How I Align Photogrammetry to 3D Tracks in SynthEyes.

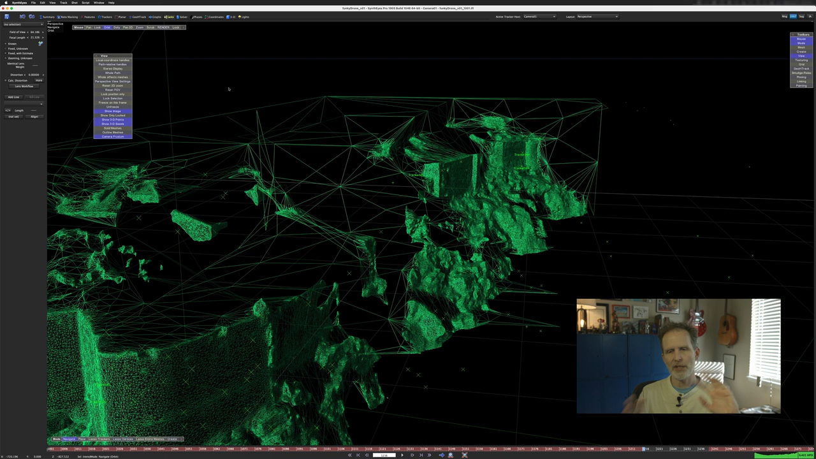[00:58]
That's all good, but it's not something you really want to do until the shot is really
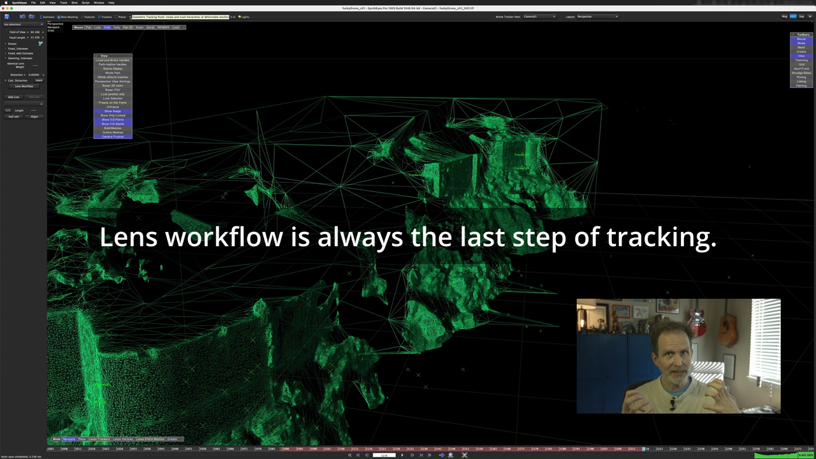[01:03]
done and until you've got a good alignment in your scene. Other things, yeah the the geometry does not line up. You can see here this geometry probably should go on that rooftop. This dome doesn't line up with that. This what that doesn't line up to anything. On the top of the wall you can see these parapets in the wall. Those don't line up. I can see them here. This one kind of does.
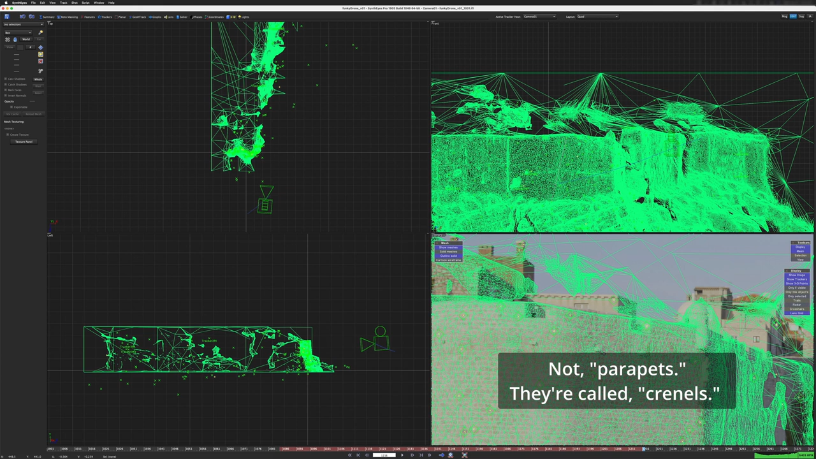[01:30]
But so the whole thing doesn't line up. He tells me that this footage was processed through Alice Vision.
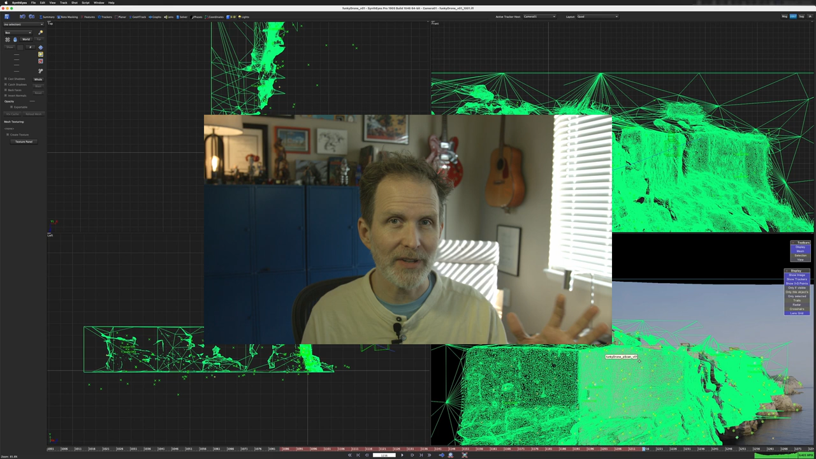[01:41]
I've never used Alice Vision before. Go check it out. I'll put a link below.
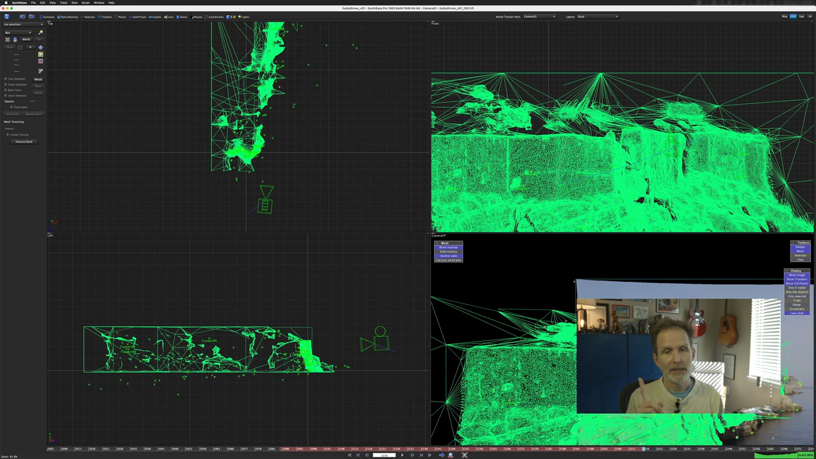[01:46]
There's one more thing that I noticed. Let's go and take a look at the geometry itself.
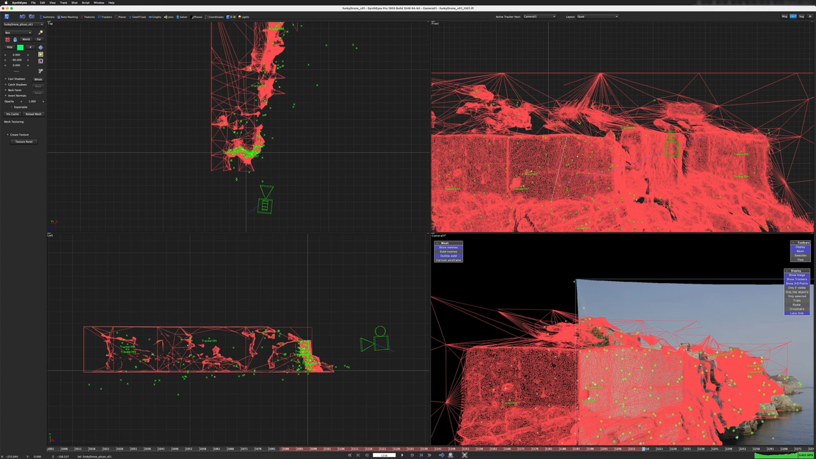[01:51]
If we click on the geometry there, we can see that it's rotated 90 degrees.
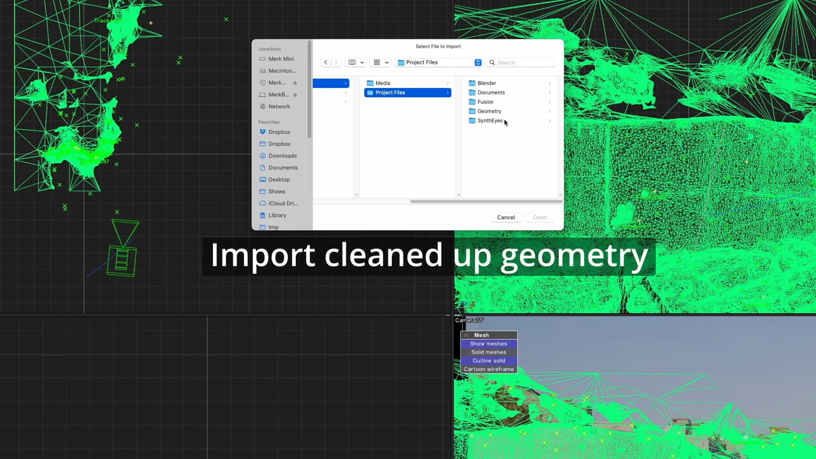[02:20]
So let's go to the geometry folder here and we'll find my rebuilt geometry,
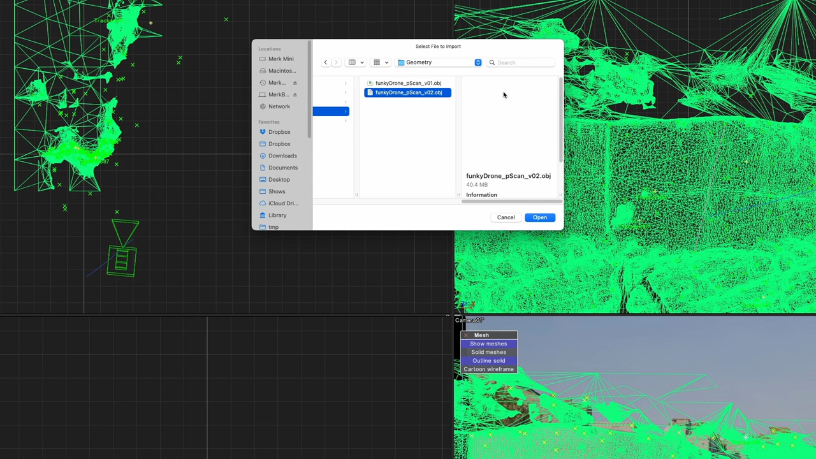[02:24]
funky drone p-scan version 02.
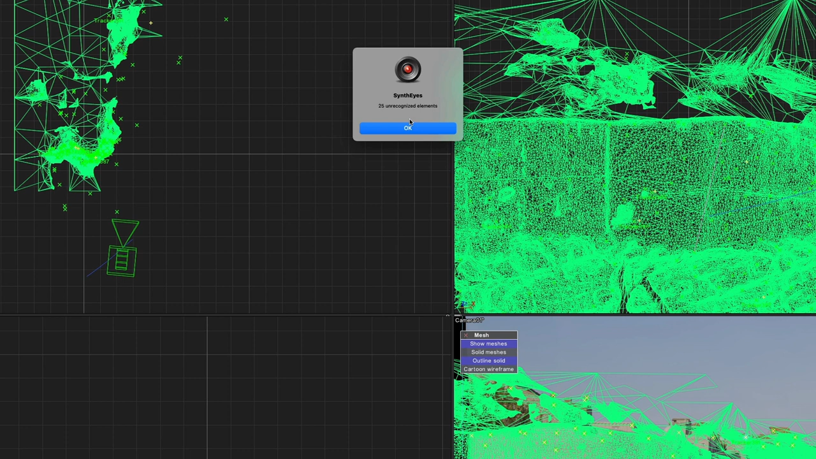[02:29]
25 unrecognized elements. It's fine. Do you want to strip the normals?
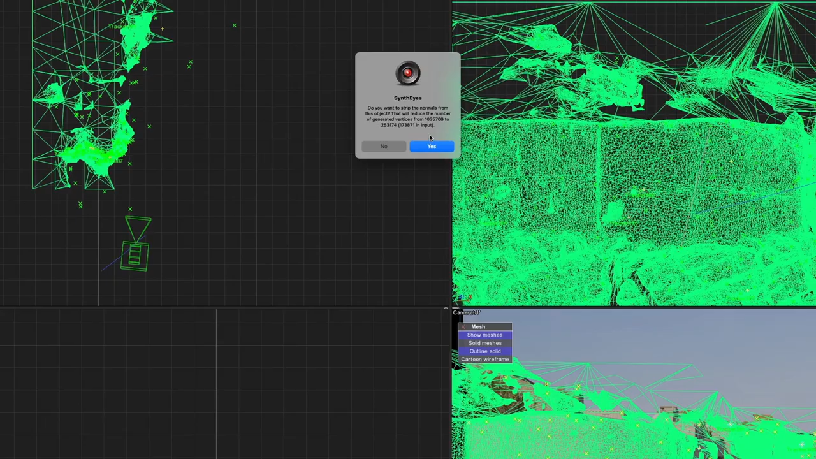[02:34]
Yes, because it's going to reduce the number of generated vertices from a giant amount to a slightly less giant amount. Okay, there. So there's my geometry.
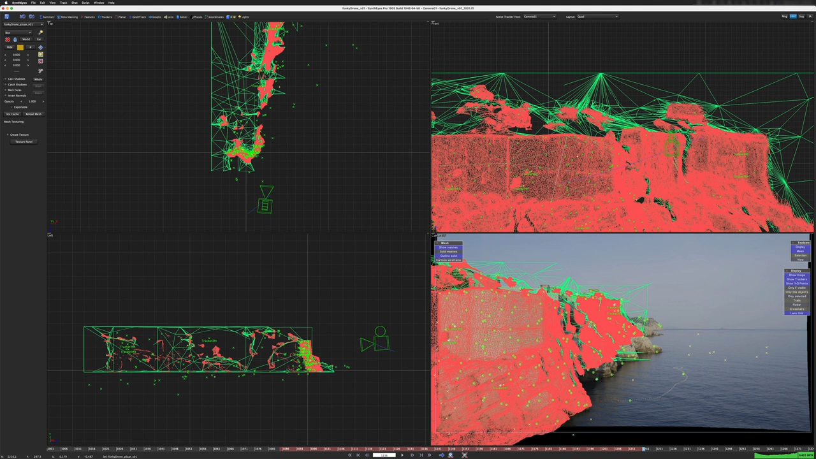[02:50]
And you can see it lines up perfectly to the original geometry. It's just been culled of a lot of the extraneous nonsense. Let's bring up the floating hierarchy view and let's collapse this so we don't look at all the trackers.
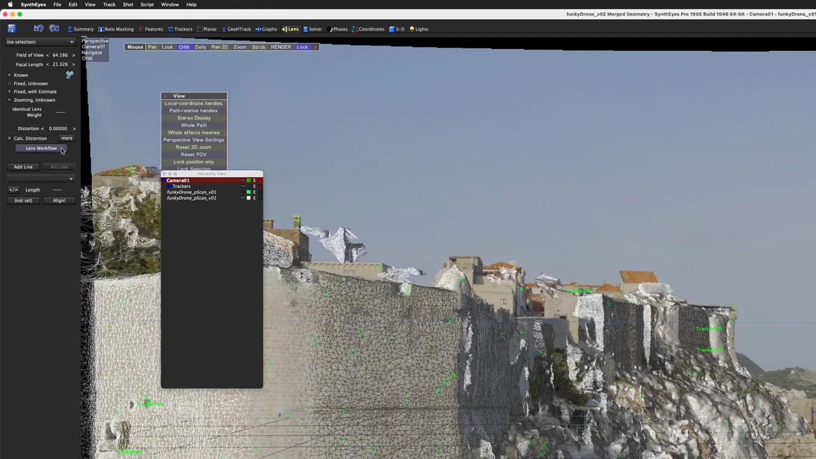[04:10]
I'll hit lock on this just so we can see how well it lines up. But I'm going to go to lens workflow and SynthEyes has a undo earlier run.
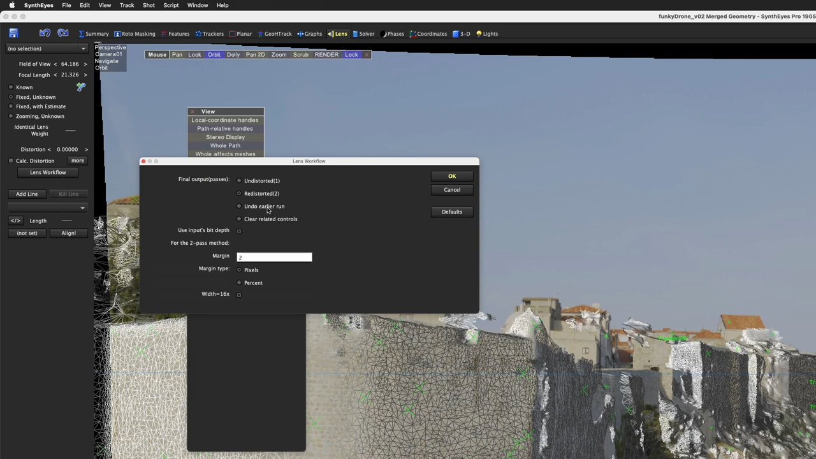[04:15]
So that's what we want to do. I'm going to hit OK and oh look at that. Oh it's so beautiful.
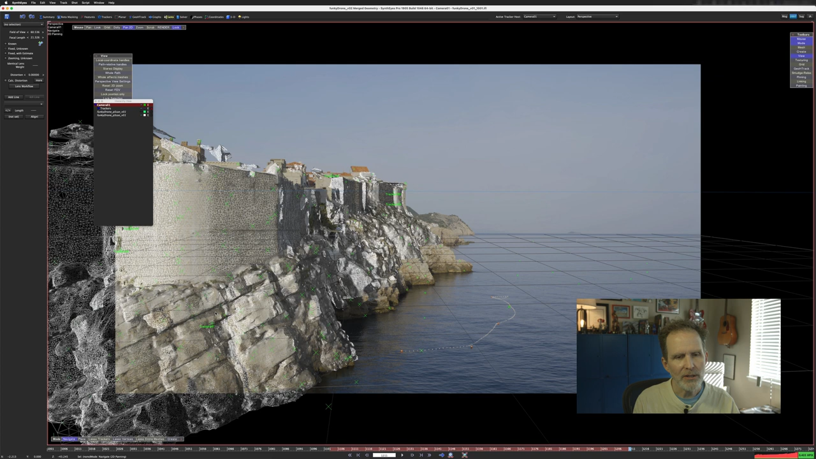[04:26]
But you can still see things don't line up here. Things do not line up particularly well.
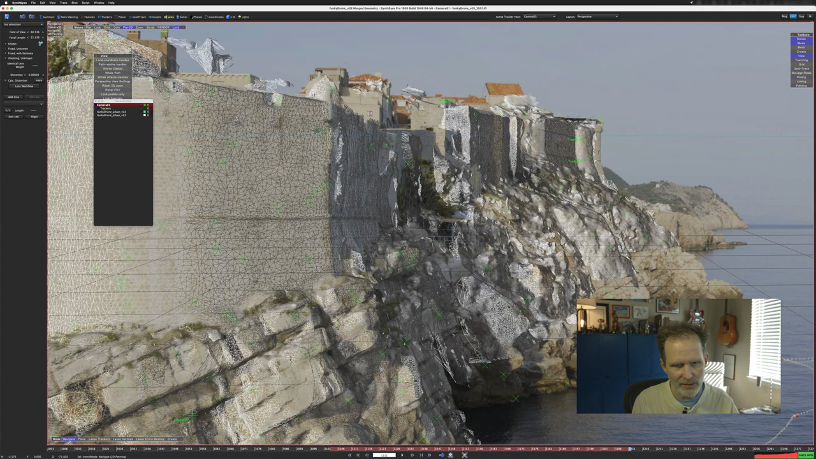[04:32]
We can see like this rock doesn't line up with the geometry.
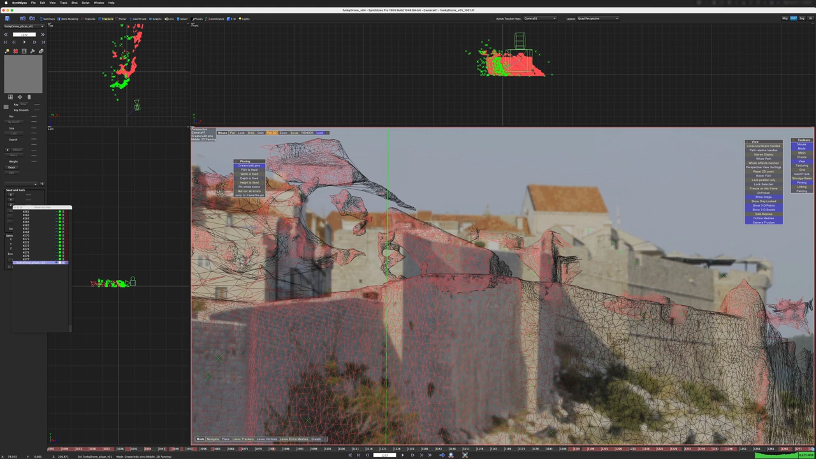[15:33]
I'm going to leave these three windows open so that you can see what's happening to the scene as we start pinning. All right. There's our little dome. So I'm going to put a pin here.
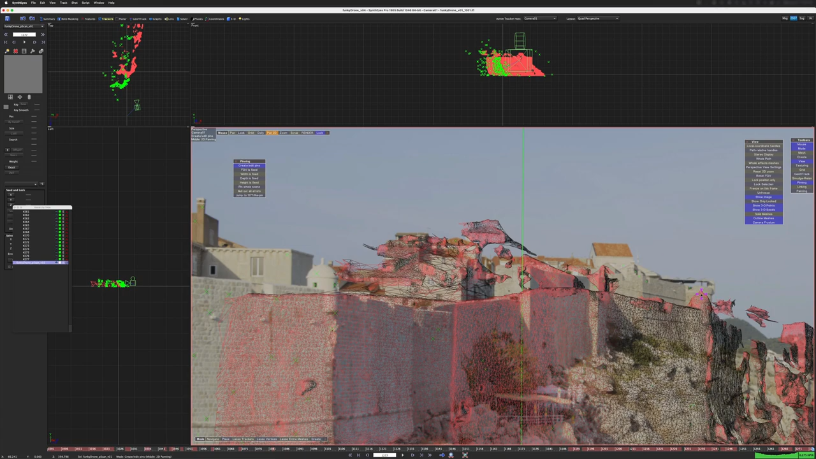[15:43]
I'm going to drag this whole thing over. Now look at what's happening in the upper left, in the front view, and in the left view.
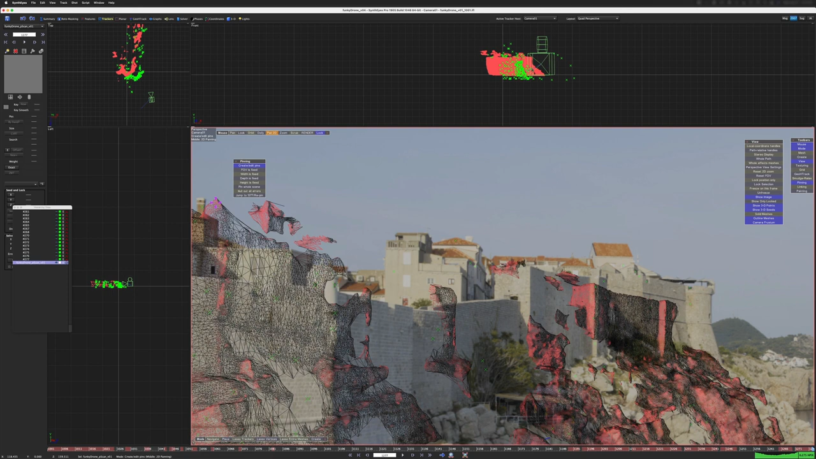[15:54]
Like all of our point cloud is moving, the camera's moving, it's all moving together. So let's get that kind of lined up.
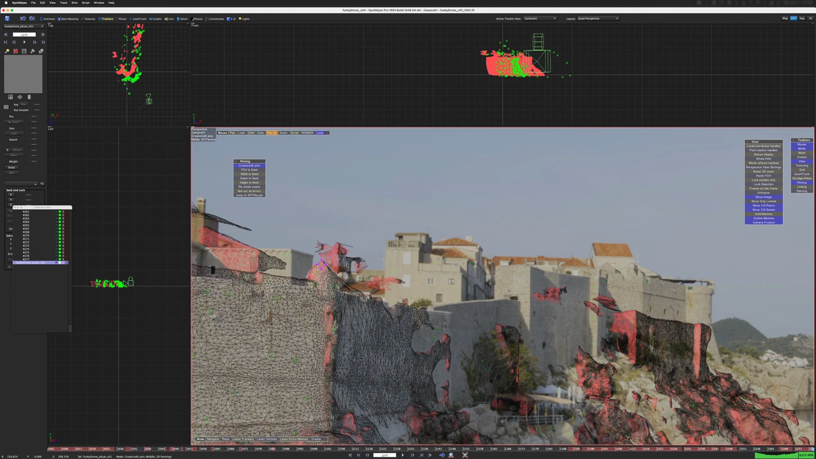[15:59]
This gets a little tricky here. I also believe that our clipping plane is clipping off some of the geometry in the background. How do I fix the clipping plane?
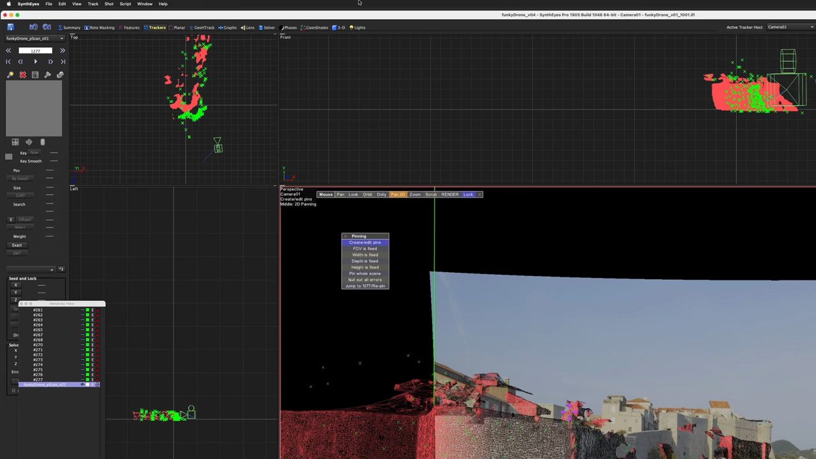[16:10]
A very easy way to do that is just go into the solver room and set your world size to a bigger number.